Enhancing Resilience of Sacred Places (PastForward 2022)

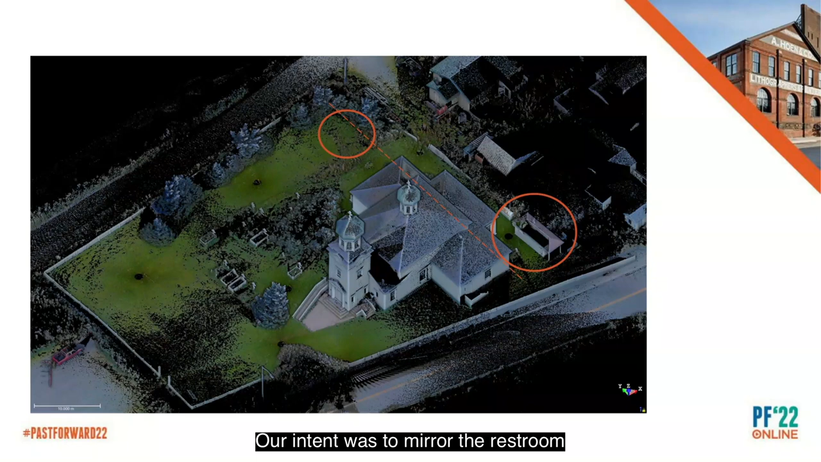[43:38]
Our intent was to mirror the restroom, but on the opposite side of the cathedral, and placing it as far as we could to the northeast corner.
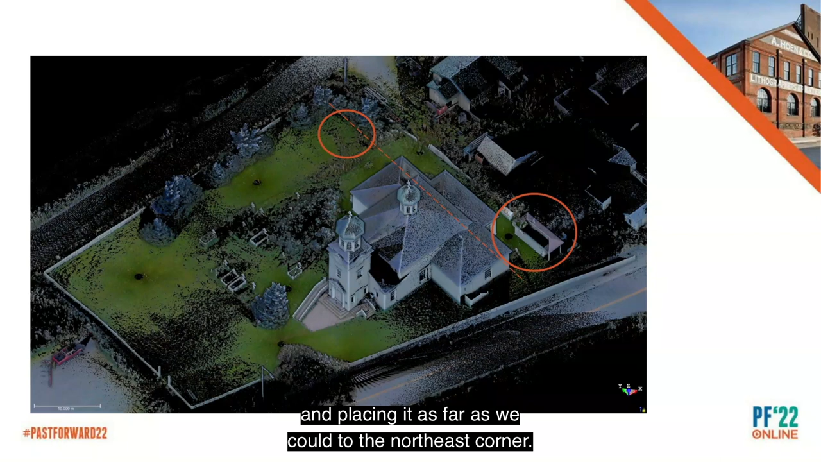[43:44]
Trees in the Aleutians are far and few between, if they exist at all, and we learned that trees in the southeast corner of this site were planted in the 1930s by the resident priest and were required to remain.
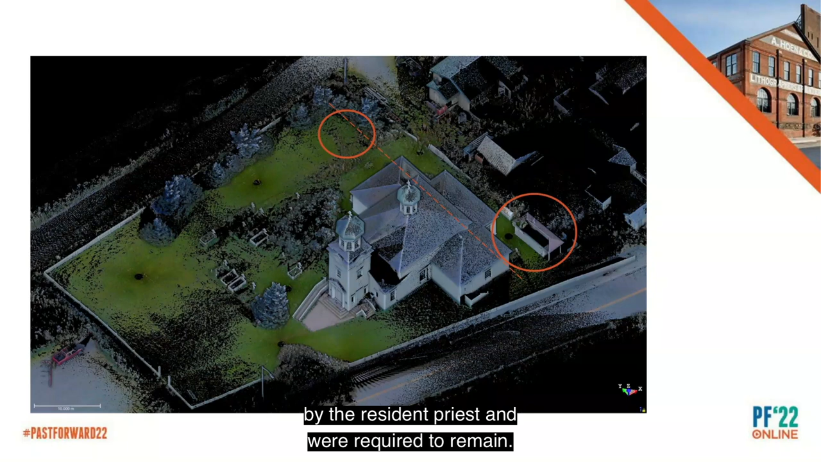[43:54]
We chose to align the southern edge of the container
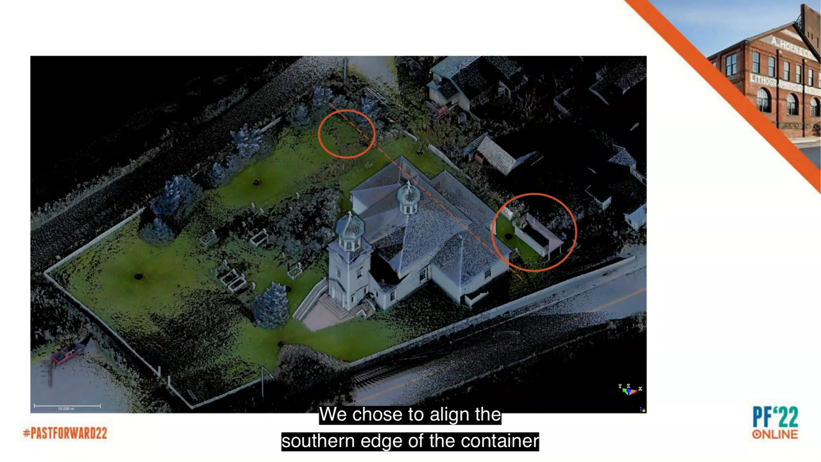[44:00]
with the south wall of the north chapel to limit the visual impact as illustrated by the dashed line.